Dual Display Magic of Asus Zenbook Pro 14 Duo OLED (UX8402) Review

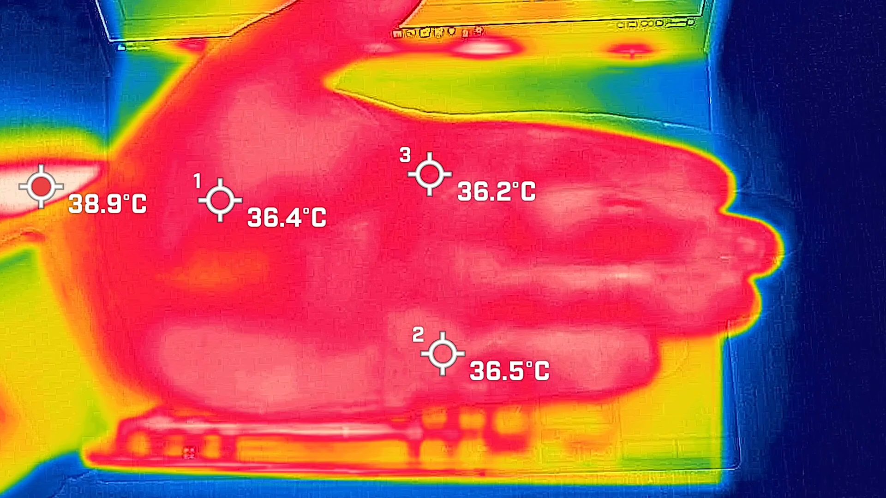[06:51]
Now to give you a reference point, my hand was measured in at 35 to 36 degrees Celsius at this room temperature. So I took my base measurement when the computer was idle and the hottest area on the keyboard measured in at 43 degrees Celsius and the fan noise measured in at 36 decibels. And the average internal core temperature was 44 degrees Celsius. Then I put 20% load. So that's pretty much average use. So it's tasks like office productivity work, surfing the web, streaming video, and the hottest air on the keyboard measured in a maximum of 48 degrees Celsius.
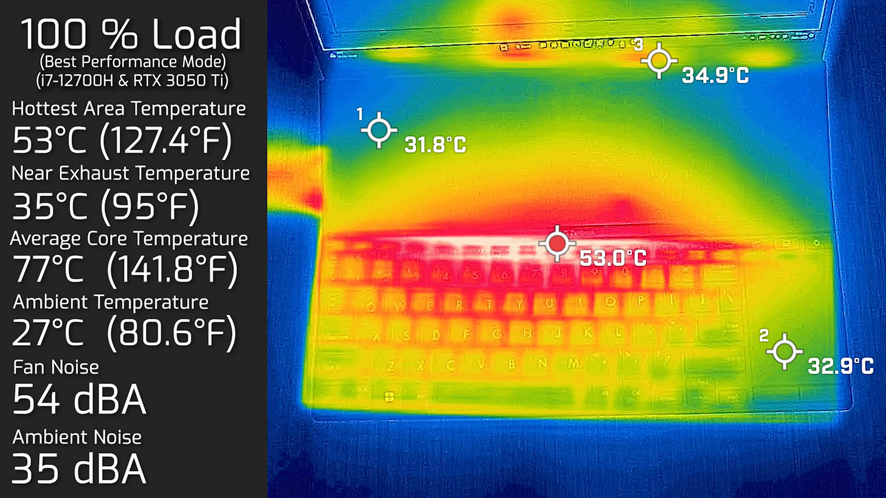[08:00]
On screen: max 53.0°C
And the hottest area on the keyboard again measured in at 53 degrees Celsius. And as for the fan noise, it spun all the way up to a maximum of 54 decibels. And the average internal core temperature was 77 degrees Celsius. I also measured the bottom back cover in 100% load with the performance fan.
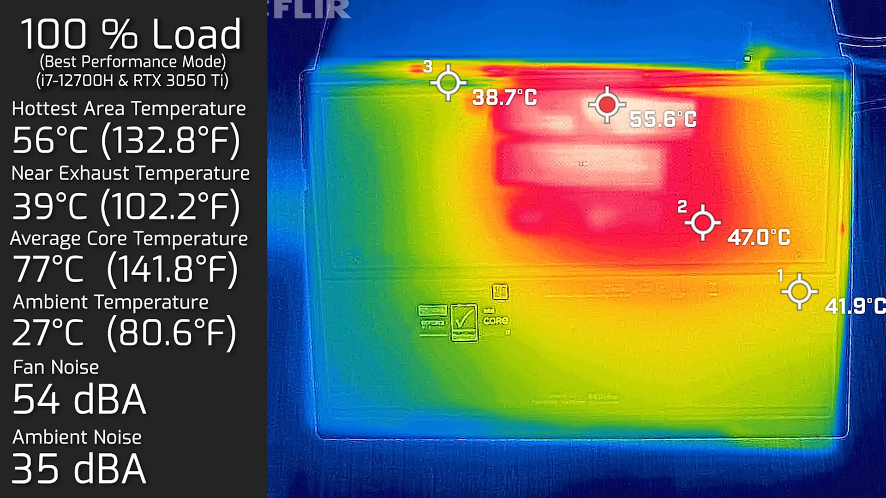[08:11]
And the hottest area on the back cover measured in at 56 degrees Celsius.